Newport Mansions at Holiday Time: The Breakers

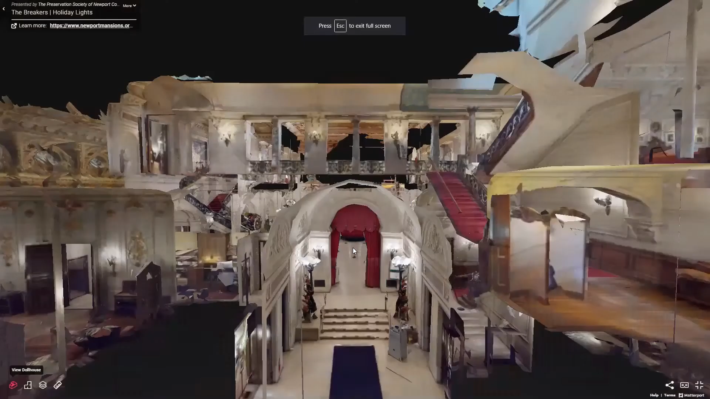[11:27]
So once it's done, it creates this dollhouse view that you can then move around,
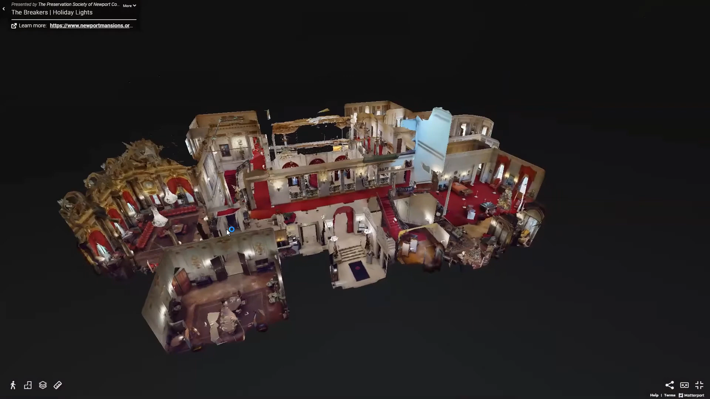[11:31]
manipulate, zoom in and out and see all the different spaces.
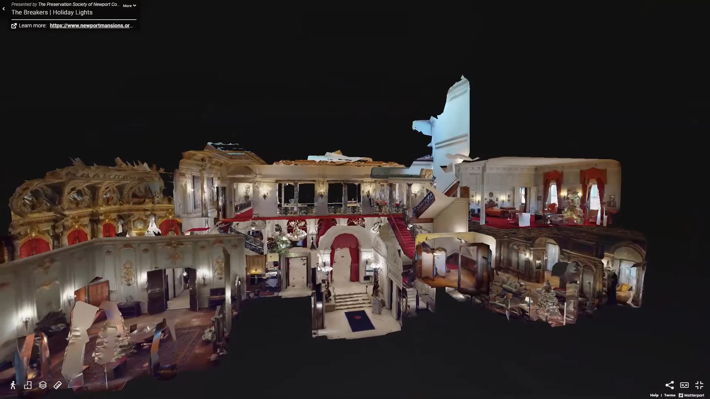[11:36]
You can also get a floor plan view and you can see all of the captured space. So this is not the entire house. I only scan the parts that are included in the tour and you can choose
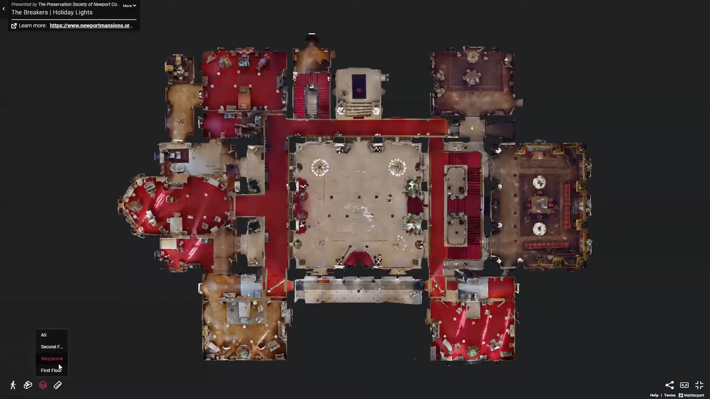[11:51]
individual floors and see within those spaces. Another thing is the measurement mode and you can actually measure objects and items within the space. And while it wasn't done with this tour, you can insert any sort of interpretation via video, audio, text, images directly into the tour attached to the objects because of the way that it captures the 3D data. And so it's a very versatile platform beyond just being used for real estate.
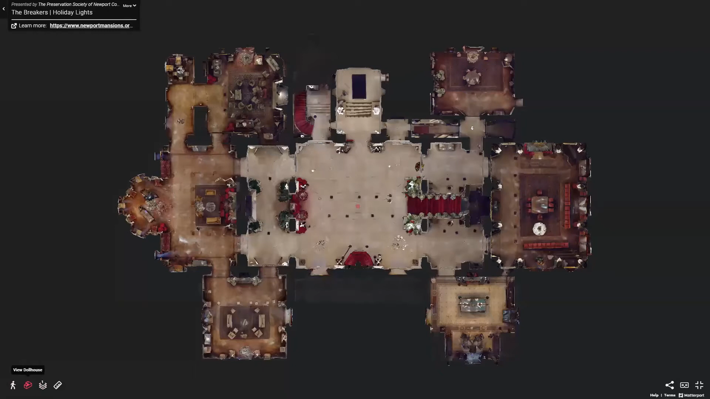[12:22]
So that's kind of overall that. So I'm going to switch back over to Jim and let him walk you through the space.